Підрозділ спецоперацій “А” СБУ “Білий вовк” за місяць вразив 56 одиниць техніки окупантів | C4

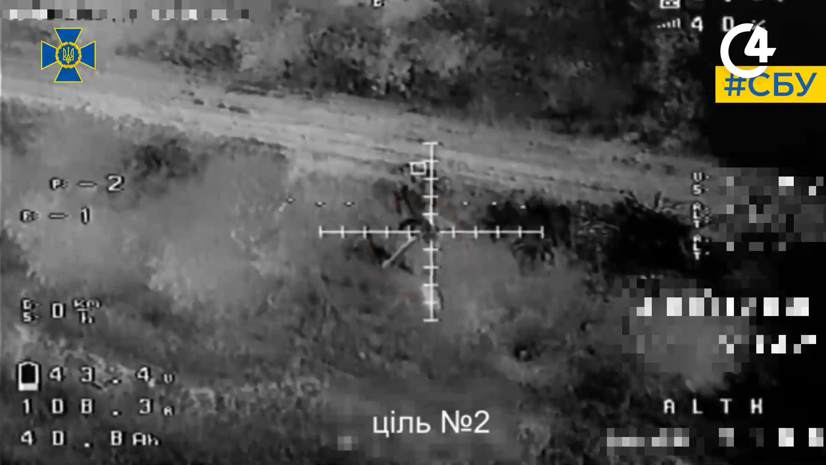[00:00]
Підрозділ Центру спецоперації А СБУ «Білий Вовк» за місяць вразив
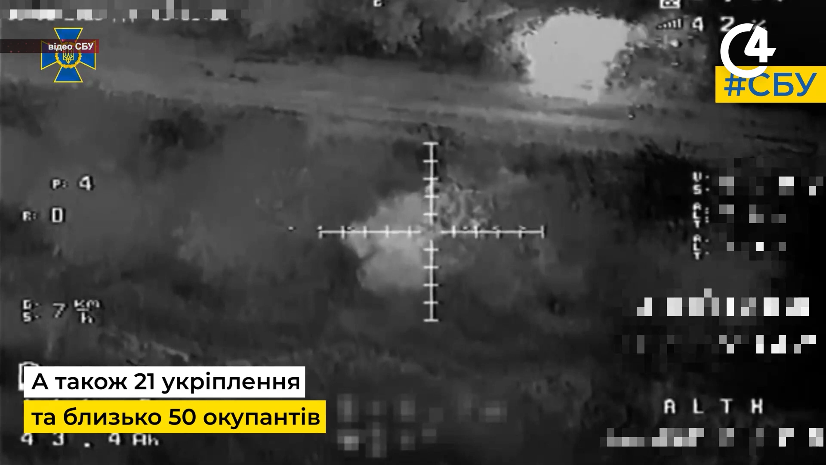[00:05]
56 одиниць російської військової техніки.
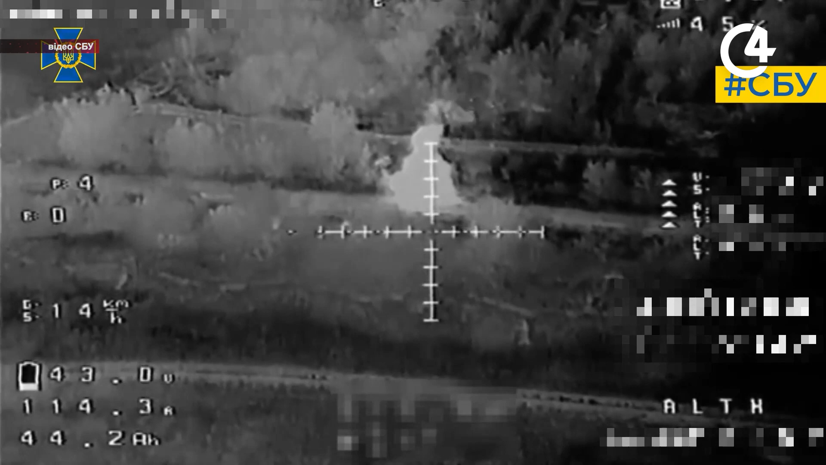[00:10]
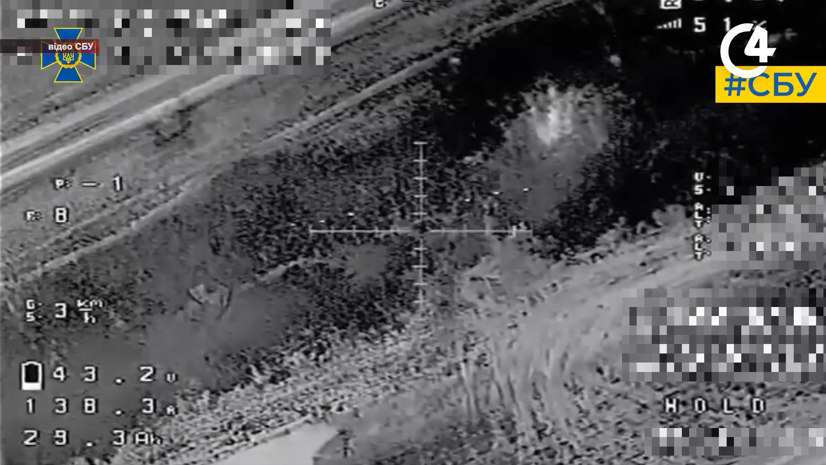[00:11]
Список ворожих втрат поповнили 12 танків, 34 ББМ, 3 артилерійські системи, 7 вантажівок, 21 фортифікаційна споруда з особовим складом.